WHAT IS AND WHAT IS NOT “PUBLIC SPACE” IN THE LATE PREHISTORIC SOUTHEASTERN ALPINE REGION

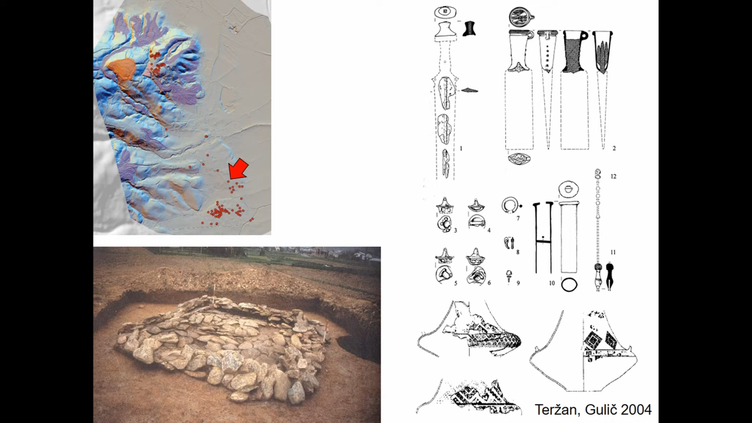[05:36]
hall classical attire from the hallstatt period massive structures which are visible
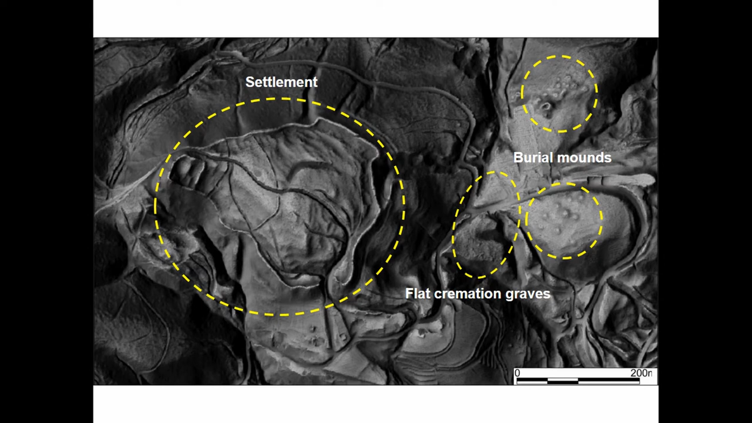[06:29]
with the with the with the groups of barrels so i asked also myself it's community work also creating public things public spaces we did a lot of geophysics and of course one of the things
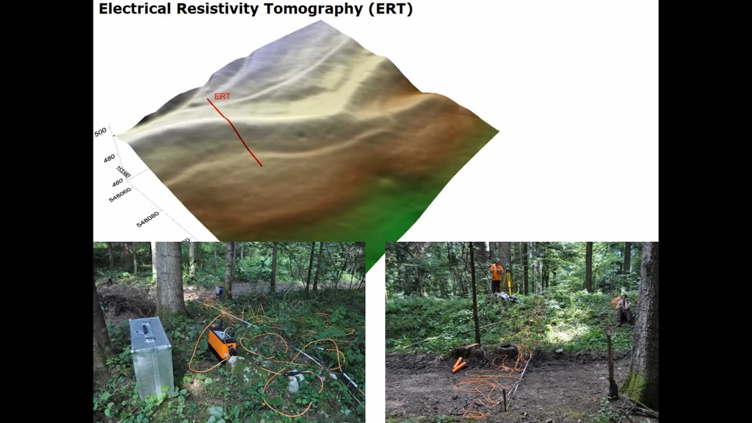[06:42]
is the rampart we did a section of the rampart you can see it with erd excavations done done also in the in
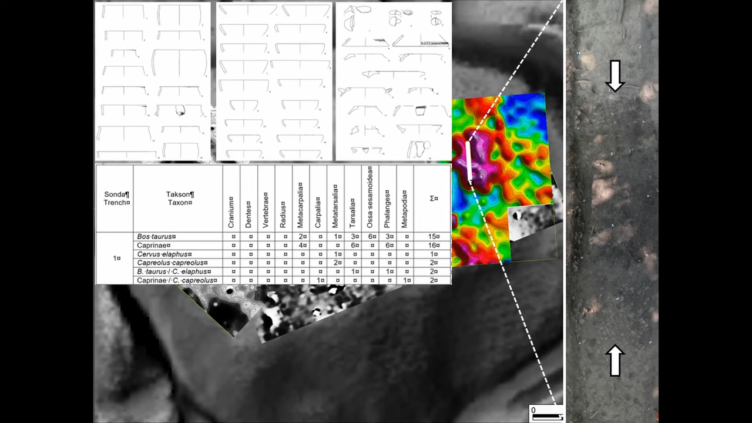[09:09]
bit uh smaller but these are quite quite extensive areas packed 30 centimeters of packed material so we don't have only tumuli besides the tumuli we have those let's call them ritual places
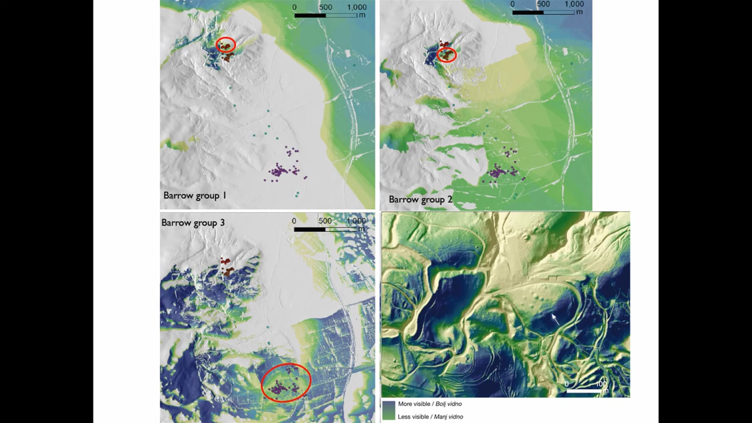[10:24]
the tumulus so this area was structured just to give a sense because it's on the skyline you would see it uh it's not somewhere in between which it could be hidden it's on the on the edge of on the skyline this video and then if we would
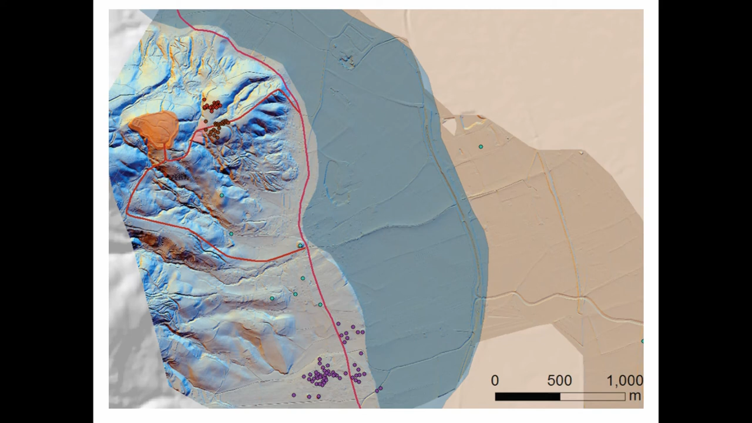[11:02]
your uh skyline what what your surroundings would look like and of course when you move through this cemetery you are fully engaged
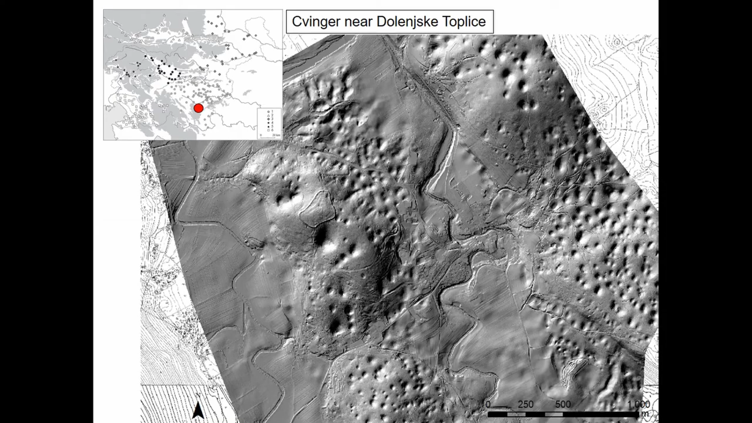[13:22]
and we have zwinger near dolensko to plice which is exciting because you see these hollow ways coming coming coming and